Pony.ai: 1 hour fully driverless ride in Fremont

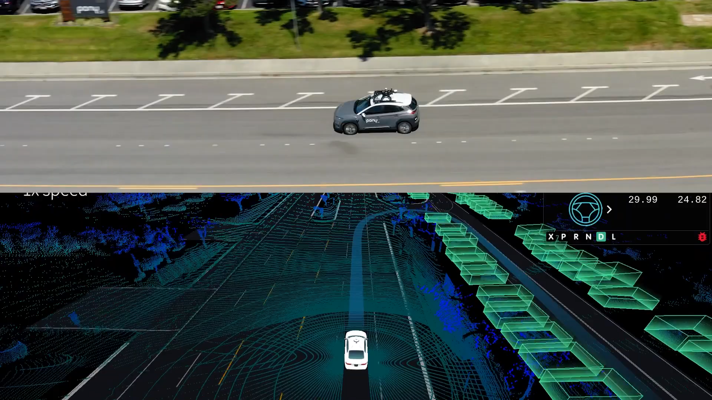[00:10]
This shows you a standard driverless test we perform every day. Currently, we are providing this test to our internal employees for real robo-taxi experiences.
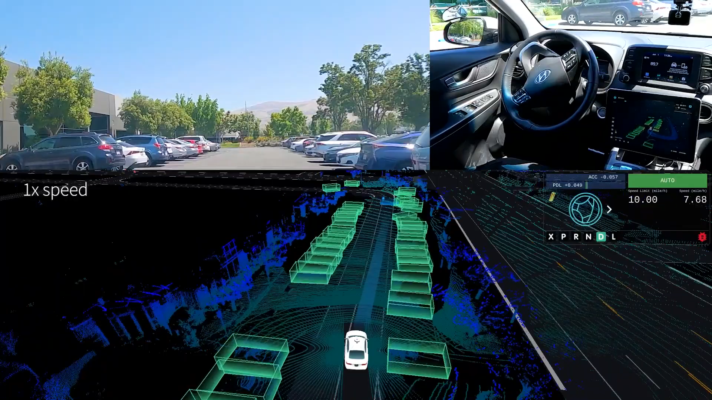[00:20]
This ride covers the typical driving scenarios we encounter daily in Fremont and Milpitas during the daytime. The top left portion of the screen shows a road view of the entire trip.
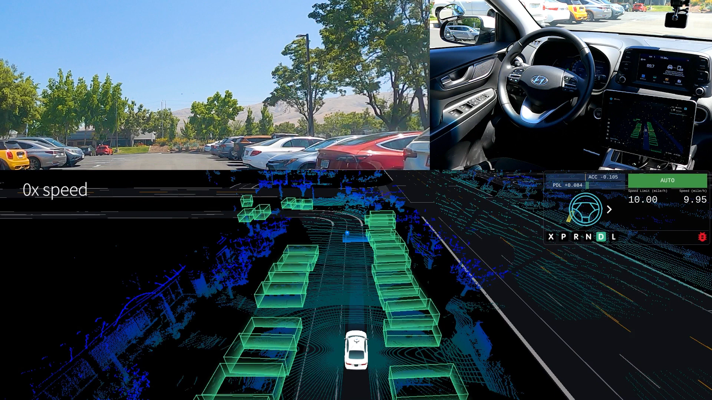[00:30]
The bottom is a visualization of our autonomous driving environment display. It shows what our vehicle sees and how the system makes intelligent decisions based on its surroundings. The top right screen demonstrates that our entire journey was run without a human driver behind the steering wheel. The blue path in front of the car is our system's driving trajectory calculated in real time. The auto sign displayed on the interface indicates we switched to full autonomous mode. Let's have a look at how our vehicle handles typical road scenarios on the roads in California. Here, we reach the area to pick up two passengers.
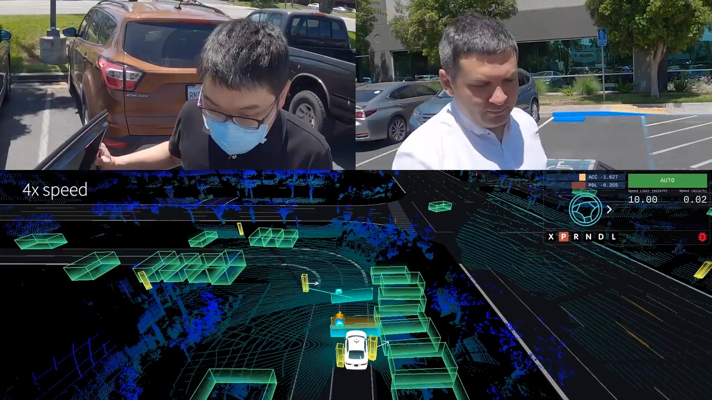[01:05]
The trip is from Pony AI's office to Warm Springs BART Station, the central train station in East Bay.
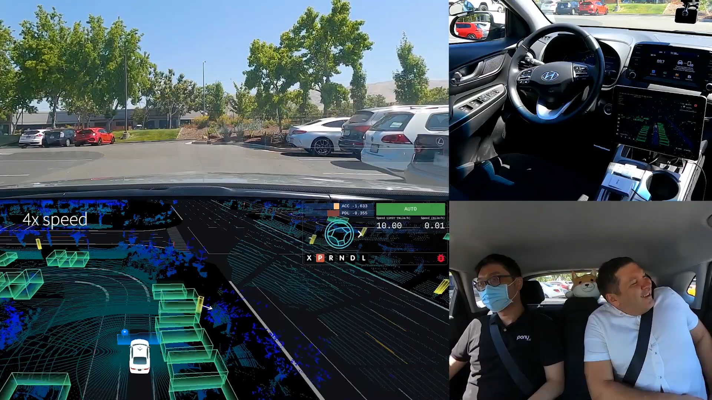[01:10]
Now buckle up, mask on, let's start the trip. The boxes in different colors represent the detection results of surrounding objects from our perception system. Our autonomous vehicle is the car in the center. Cars that share the road with us are in green.
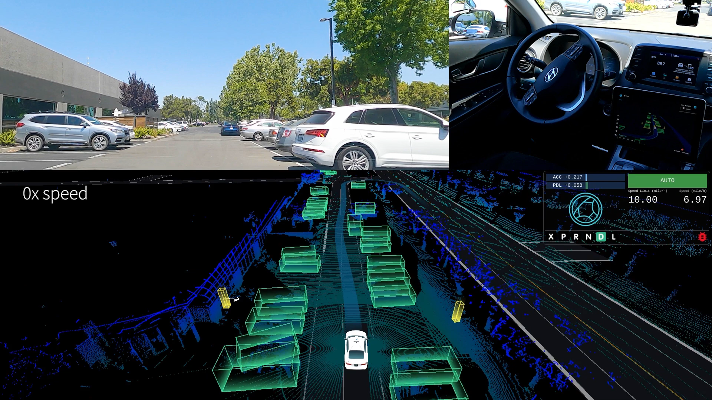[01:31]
Smaller public road users like motorcycles or bicycles are in orange. Pedestrians are in yellow. The arrow on the boxes indicates the predicted heading of the object. We detect a vehicle in front of us that is blocking our way. We also detect the vehicle's intention and know it is parked, so our autonomous driving vehicle decided to nudge around it. Then we slow down to prepare for the right turn before the stop signs smoothly to create a comfortable riding experience.
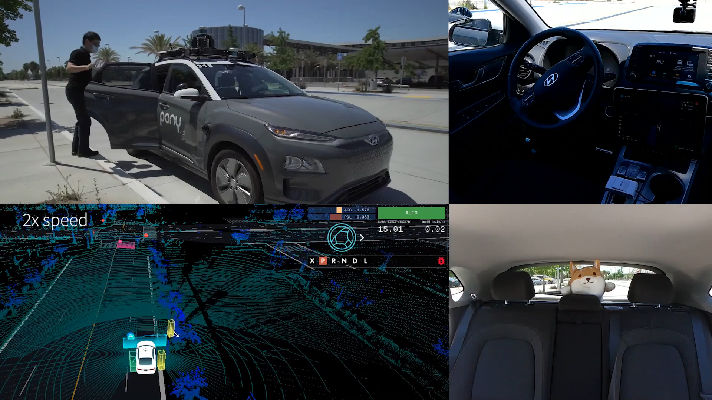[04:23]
Passengers reach their destination at Warm Springs BART station and we are here waiting for a new passenger to take the ride. We are approaching the area to pick up the next passenger. It's worth noting that our service is entirely contactless, a safe and reliable way for passengers to take rides. Our autonomous driving system is fully integrated into the vehicle platforms and all of our hardware is compactly designed to fit into the bottom part of the trunk.
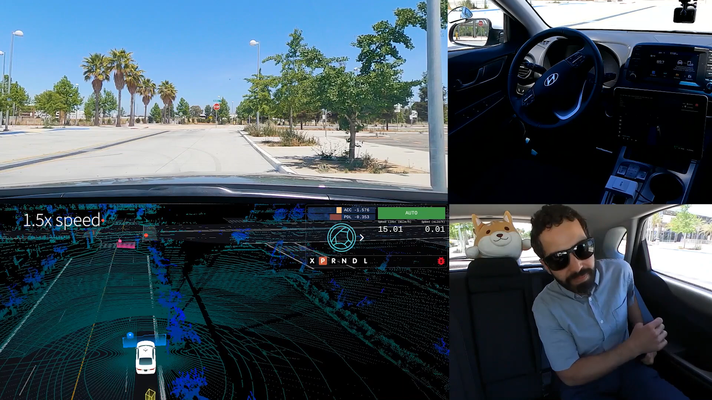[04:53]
Thus, it keeps all the vehicle space as is, so passengers can place their large belongings into it. A construction area is recognized. Construction objects are usually tiny, with few LiDAR points.
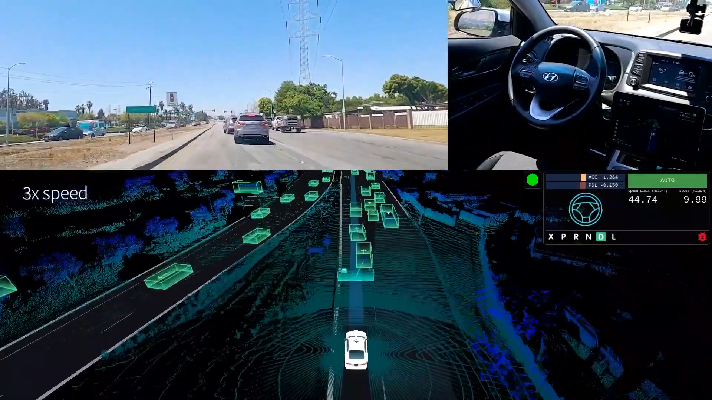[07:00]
We are excited to embrace the new normal and look forward to reopening the robo-taxi service to the public this summer. Here, a few white objects appear ahead on the left. Here, white polygon means that our perception system classifies the object as non-movable. This information will help the later system to make better driving decisions. Our system detects the traffic light is turning yellow. So the decision here is whether to go through the yellow light or stop, based on our speed and the distance to the intersection for a smoother vehicle behavior.
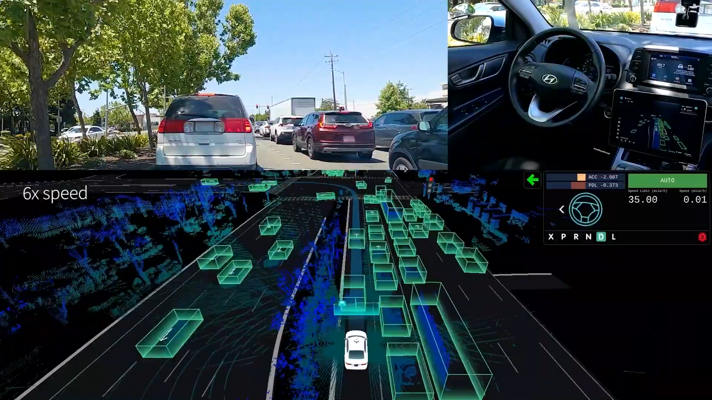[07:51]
We utilize the data we collected from all operations sites, including the US and China, for various driving scenarios. For example, it rarely rains in California, but it rains for almost six months of the year in Guangzhou. We were able to utilize the data we collected in Guangzhou to improve our perception in the rain. We are now in a parking area. You can see quite a few pedestrians, including the occluded ones ahead. Our vehicle correctly detects these pedestrians, and this dramatically improves the safety of our autonomous driving system. Our perception module makes an accurate and timely detection of the reversing car in front of us that's about to come out of the parking spot.